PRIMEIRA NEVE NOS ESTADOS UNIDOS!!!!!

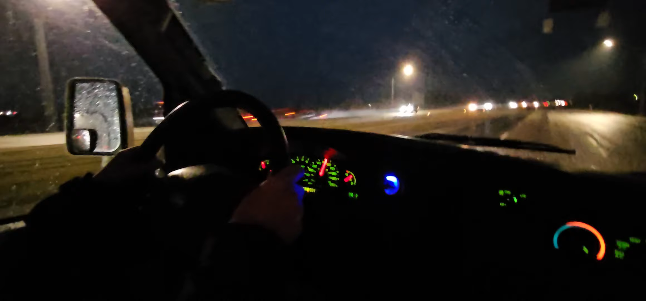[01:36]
estamos ali agora é agora que eu vi a neve eu tenho uma baixada já tava 65